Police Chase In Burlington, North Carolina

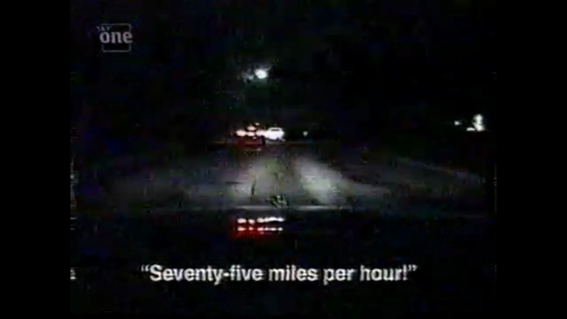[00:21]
Now she's a felon, on the run and out of control. At high speed, the suspect spins wildly. But it doesn't convince her to stop.